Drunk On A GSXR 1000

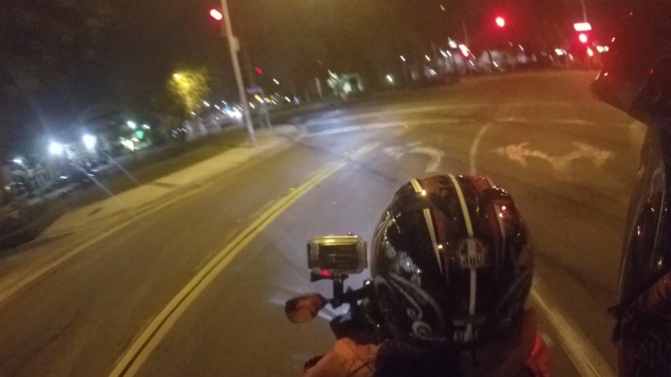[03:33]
Oh yeah, there's that bump right there. You didn't see that? Wait, and the light's gonna change. Go. But no, I appreciate everybody that came out tonight, man. But you know who we did have tonight? Man, we had suburban motherfucking delinquent tonight who came out and showed his love and support.
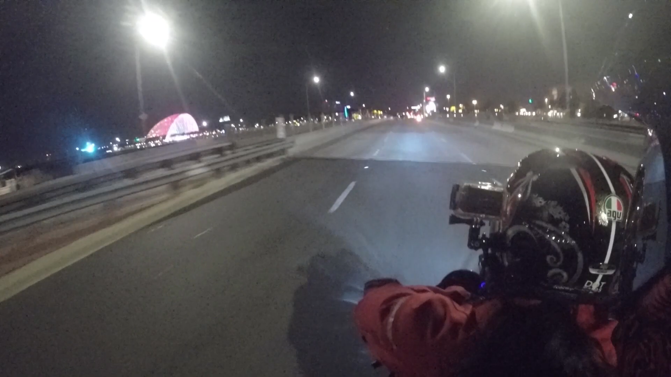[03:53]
And I appreciate Sub D. Just ride. Yeah, let's go. We on a motorcycle. But I appreciate suburban delinquent for coming out tonight, man. A girl on her bike. Who else came out? Man, Lincoln. I think we're going. Well, no, yeah. Under the bridge. Yeah, 57 South. 57 South to the 22 West to Long Beach, and we good.